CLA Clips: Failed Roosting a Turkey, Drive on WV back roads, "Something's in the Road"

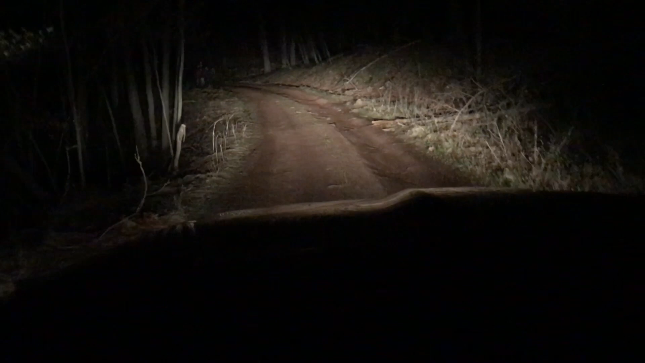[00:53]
It's been a nice evening. We're driving along. Wait. Something's in the road. What? What? What?